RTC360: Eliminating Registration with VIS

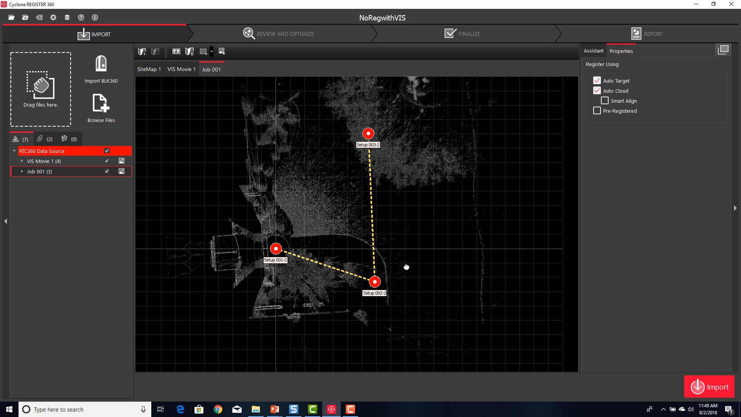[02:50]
The lightweight preview objects are loaded into the screen, and then Register 360 will actually do a rough fit, just like on Cyclone Field, where you see the links turn red.
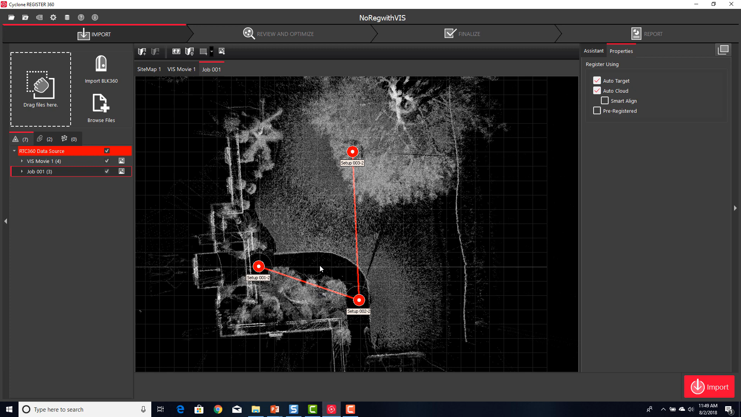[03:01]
Now this data is ready to be imported. Both data sets will be imported into the same project. No additional settings need to be set,
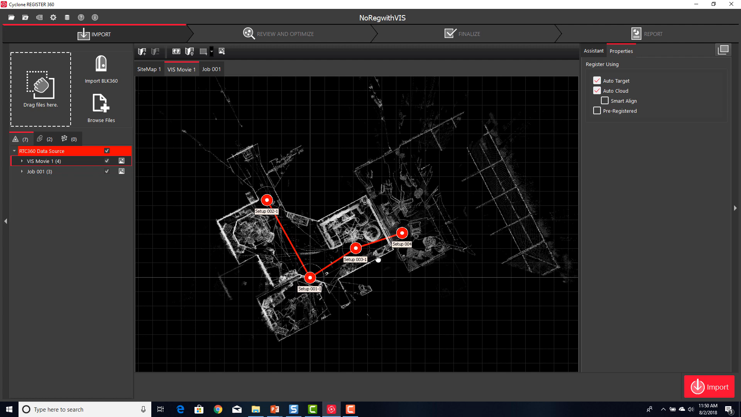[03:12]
and all we need to do is go into Import, and the process will begin. For the benefit of this movie, the import time was sped up.
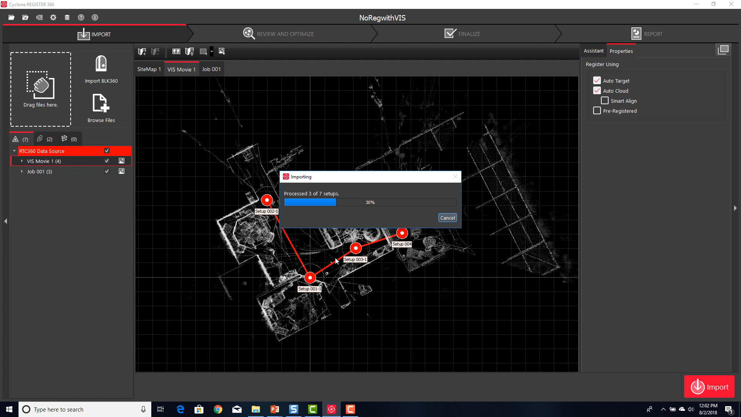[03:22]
However, importing RTC 360 data into Register 360 takes about the same time as it does to collect it in the field. Now that it is imported, we can inspect their data.
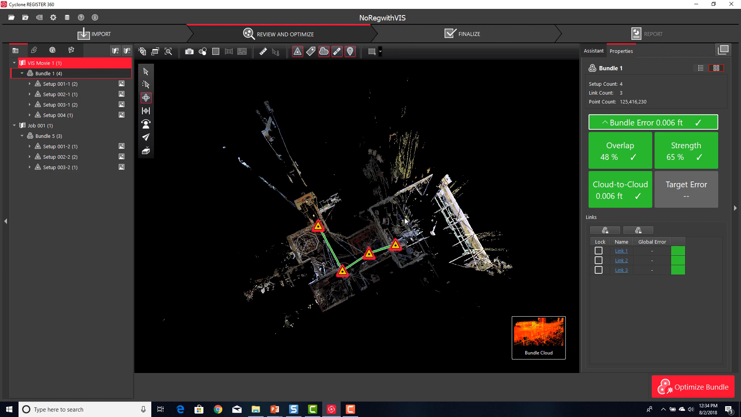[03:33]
And notice everything is registered together because of the benefits of Viz.